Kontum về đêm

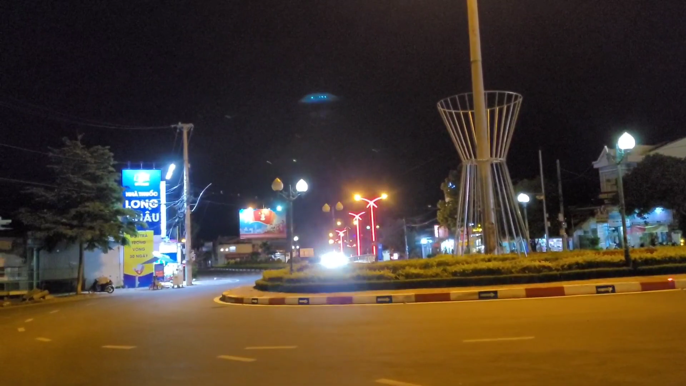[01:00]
Đây cũng là lần đầu tiên mình tới cái vị trí này nè, vòng xoay này là nơi giao nhau giữa một cái con đường chính con đường từ hướng Măng Đen mình đi vào á, hướng kia đó, vòng xoay này. Và bây giờ mình đang đứng cái chỗ này á, là cái con đường này đường Võ Nguyên Giáp ra, Võ Nguyên Giáp đó. Và mình đi sang cái con đường bên kia nè, đó con đường có cái cổng chào, cái cổng vòm kia là mình đi vào trong cái trung tâm của thành phố Kon Tum. Bởi vì mình đã hỏi là người ta nói đi vào con đường đó thì nó rất là đẹp.
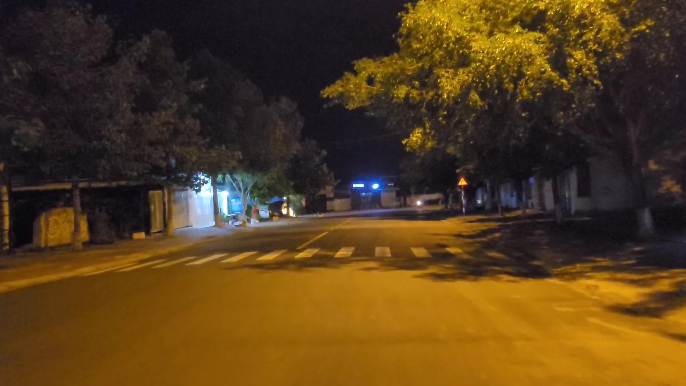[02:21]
Như tự nhiên mình cắt cái đèn pha cho đi vào thành phố để được pha.
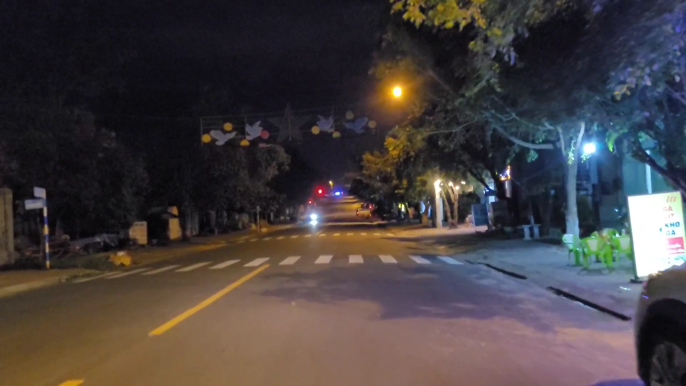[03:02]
Cái con đường này là con đường gì đây? Nhìn con đường này đường gì?
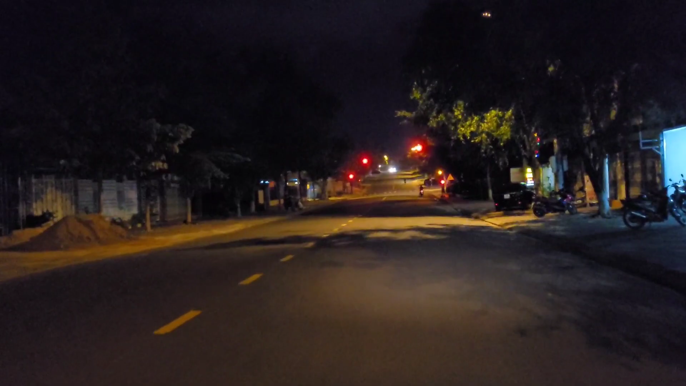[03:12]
Ủa, cái tên đường, các cái số đóng trên con đường này sao nhìn nó nhỏ vậy ta? Đường Trần Phú à, mình đang đi trên đường Trần Phú đi vào nha. Rồi giờ 9 giờ rồi, có thể là trong thành phố nó không có đông người chứ.
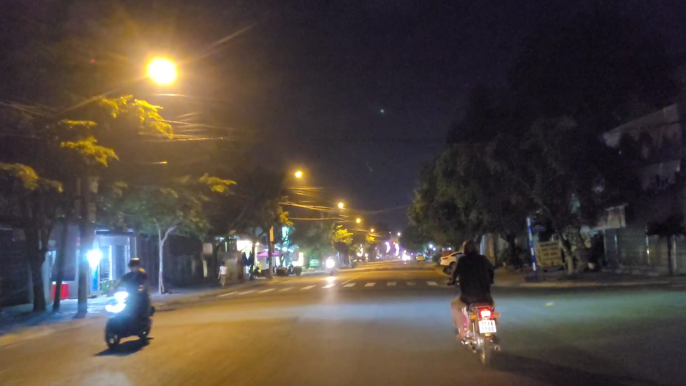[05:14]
Đường Đồng Phú rộng ghê nha. Rộng đó. Hai bên rộng quá trời luôn, thấy không? Nhà cửa dày, nhưng có điều ở Kon Tum thì
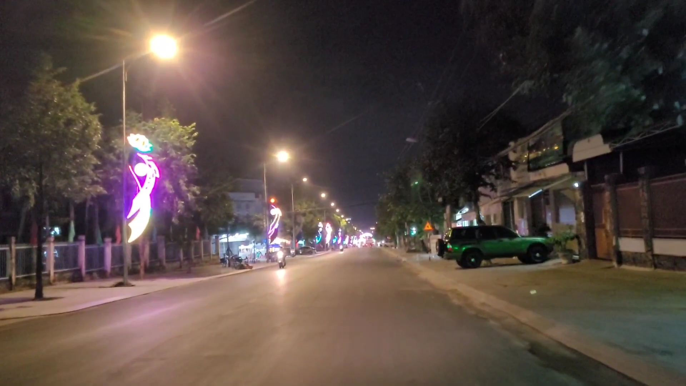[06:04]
Có thể mình chưa đi đến cái chỗ mà nó tập trung ban đêm. Chắc đi tới cái chỗ kia đúng không? Chỗ cái cổng vòm à, cái cổng vòm ở kia nè. À, sắp tới cổng vòm rồi, nó đông rồi.
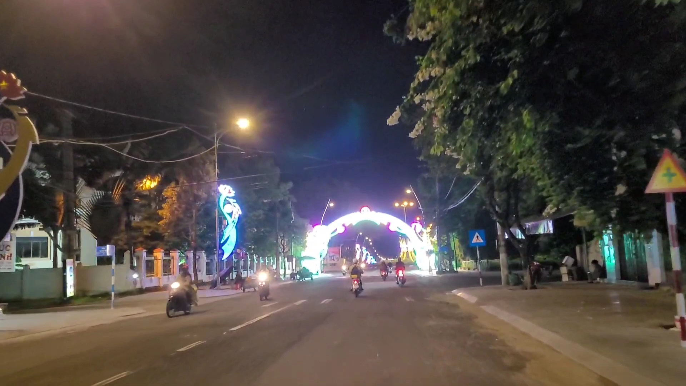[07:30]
Đây, tới cái cổng chào chỗ đây nó mới đẹp đây. Đây, đây là cái công viên. Đây, chỗ đây nó có một cái công viên cũng nằm trên đường Trần Phú và đường Lê Quý Đôn.
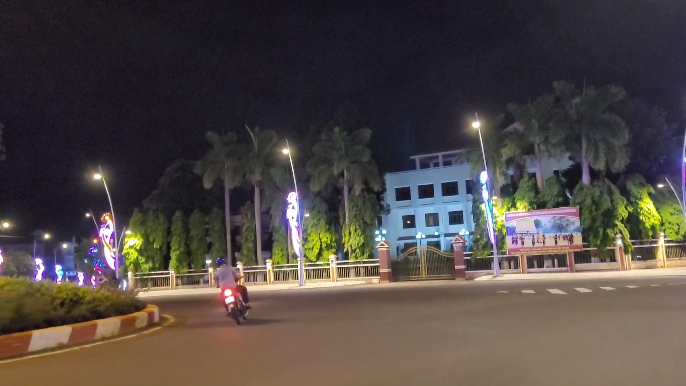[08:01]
Đây nè, nhà nghỉ công đoàn này, hôm trước mình đã vào cái nhà nghỉ công đoàn này một lần.
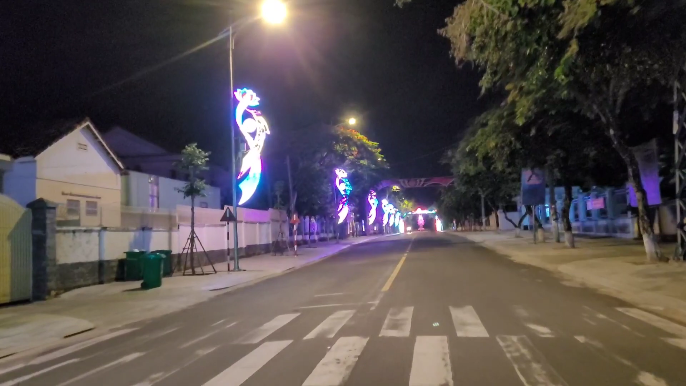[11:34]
Cái trước kia nó có cái bùng binh kia là bùng binh. Đây là đường Trần Phú.
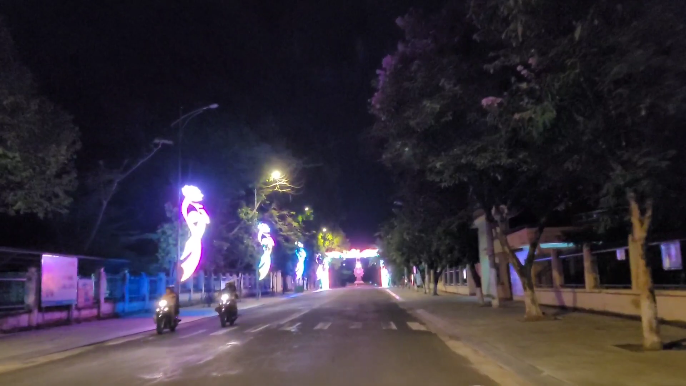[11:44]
Đây là đường Trần Phú. Và phía trước là một cái vòng xoay. Chỗ này là một cái cổng chào tới cái vòng xoay. À, đây là giao nhau là ngã ba.
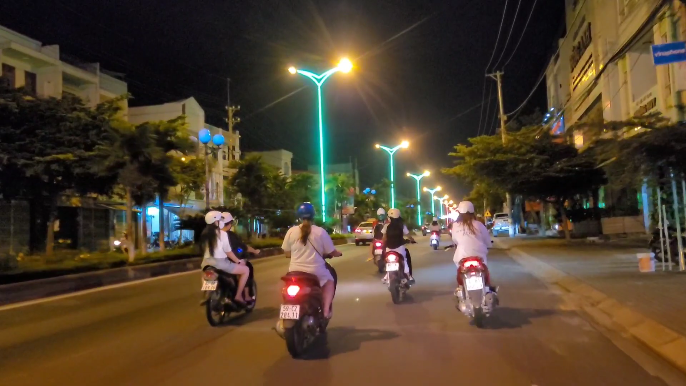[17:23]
Quy Nhơn nó quá đông, Quy Nhơn là khách du lịch tới đông. Còn con tôm này khách du lịch người ta đến không nhiều. Khách du lịch đi lên con tôm thì chủ yếu đi Măng Đen nhiều. Có, nó có ở con tôm có chứ mà điều không có nhiều. Lên trên đây đường là đường chính mà, đường chính hồi nãy mình đứng ở trên đầu đường chính trên kia. Rồi mình đi xuống dưới kia. Đường xanh đỏ nhiều quá.
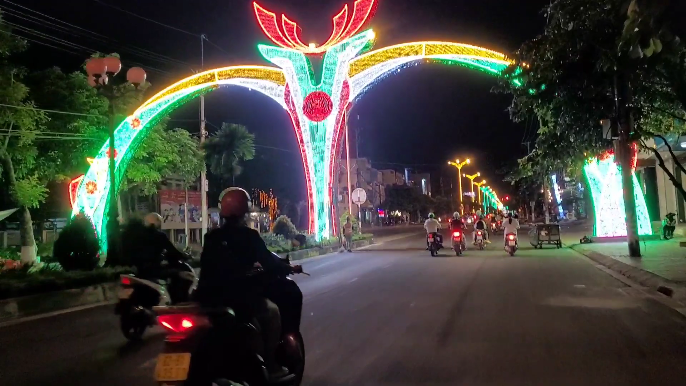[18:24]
Một chiều này là ở phút trên là đường Trần Phú, còn xuống đây là nó Phan Phùng. Phan Đình Phùng là cùng một con đường đấy. Không, đường Trần Phú nó chạy ngang, hồi nãy nó chạy ngang. Chạy ngang theo hướng Đông Tây, còn đường này theo hướng Bắc Nam. Nhanh giao thông tiền.
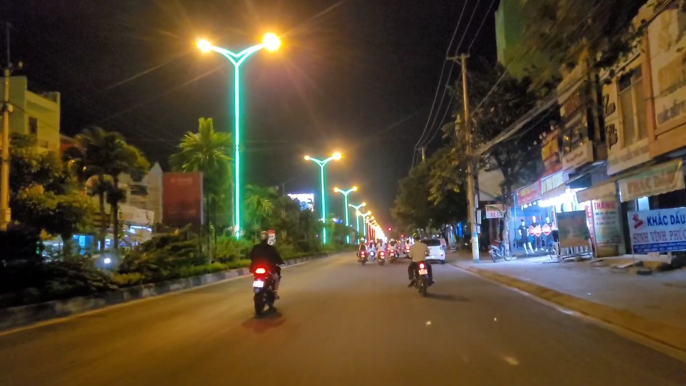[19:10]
Những cái con đường mà cắt ngang con đường này á, là có những cái con đường lớn nó đẹp, còn những con đường nhỏ thì nó cũng bình thường. Nhà cửa trên đây nhà cao tầng ít không? Ít, rất ít. Người ta đâu cần thiết xây nhà cao tầng làm gì. Rồi, bây giờ mình không đi lên kia nữa nha. Lên kia là nó đụng cái lúc nãy mình đi á. Vòng qua đây. Mình vòng qua. Từ đèn xanh đỏ rồi. Phải đi hết sức là nghiêm túc.
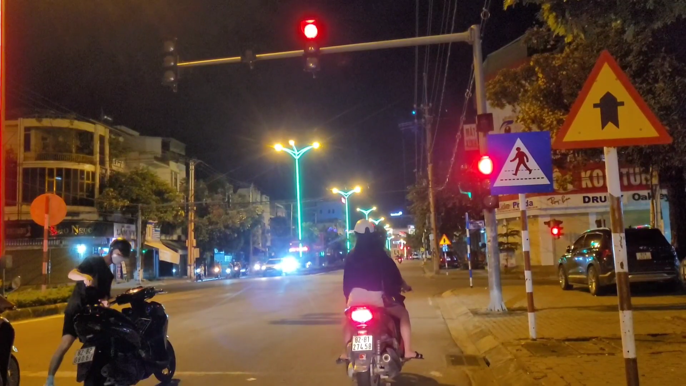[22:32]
Mà con Kon Tum này thành phố quá rộng luôn, mà do cái đường giao nhau nó nhiều cho nên đèn xanh đèn đỏ nhiều, cực kỳ nhiều luôn. Và cái con đường này á, nó đồng thời là cái đường nội thị, nhưng đồng thời nó cũng là cái nguyên thủy,
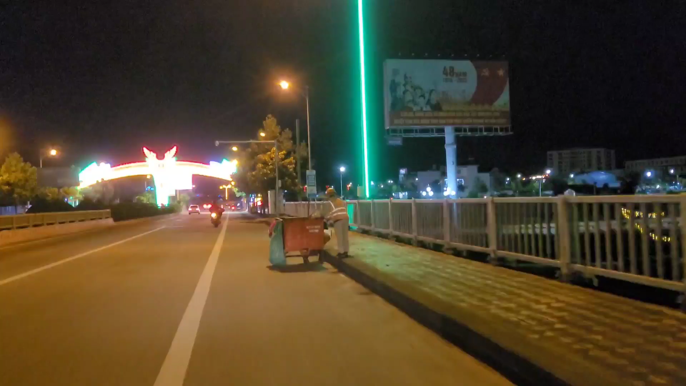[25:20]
lề cao trên cầu, có thể là đi dạo trên cái cầu này được,
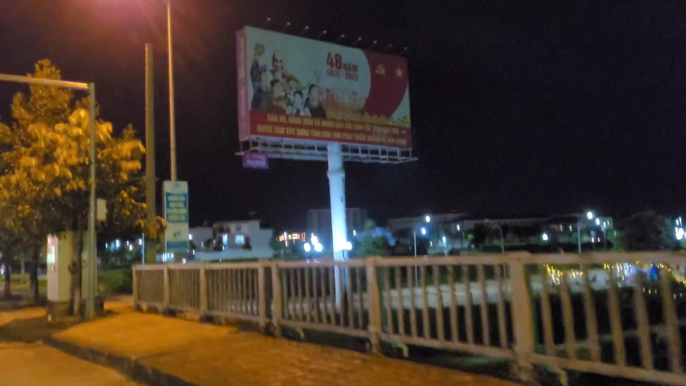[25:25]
dạo cầu này chụp ảnh thì ngắm cảnh rất đẹp.
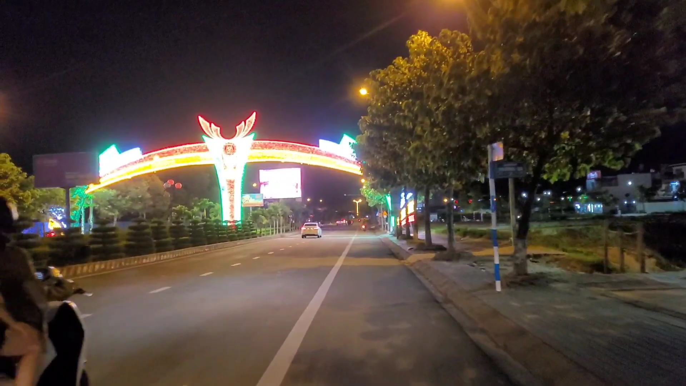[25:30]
Đây đây có một cái cổng chào nữa,
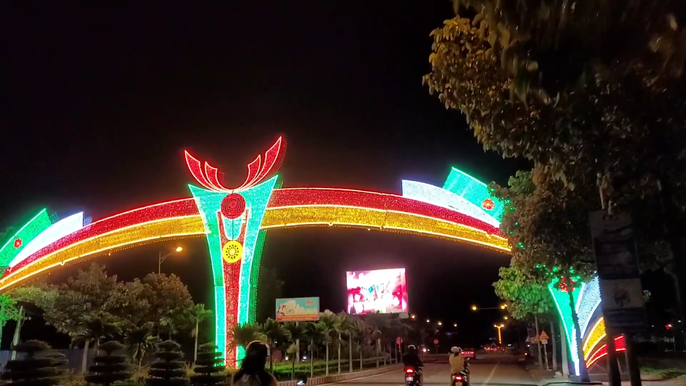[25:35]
quá trời là đẹp luôn, điện đêm chào biểu tượng của Hồng Kông. Ở thành phố Kon Tum này xây dựng, người ta làm nhiều cái cổng chào điện LED ban đêm nha.
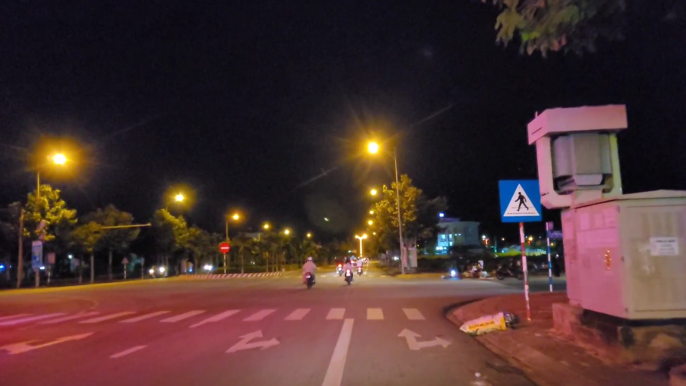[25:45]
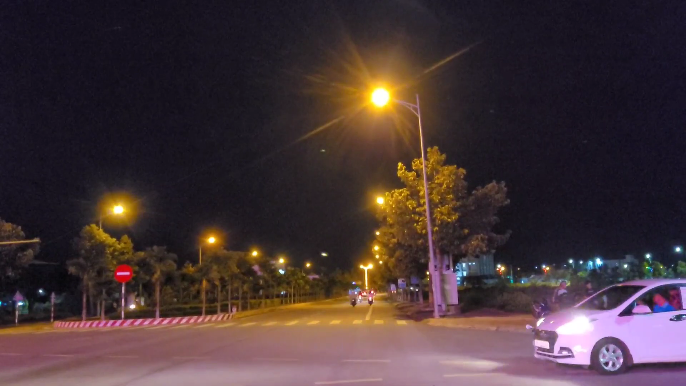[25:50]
Dọc trên đường này ban đêm người ta bán hàng ăn uống, và ngay cả trái cây người ta cũng mang ra đường người ta bán đúng không? Khách thì cũng không có nhiều nhưng mà buôn bán nó cũng không có thiếu nha, buôn bán không thiếu.
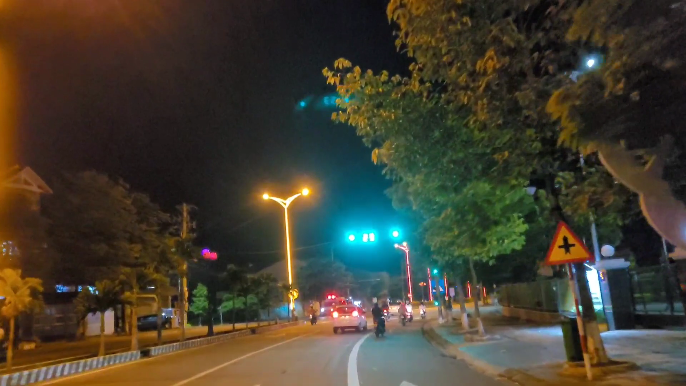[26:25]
Đây đường xanh đường đỏ nữa, theo quá trời là nhiều đường xanh đỏ luôn.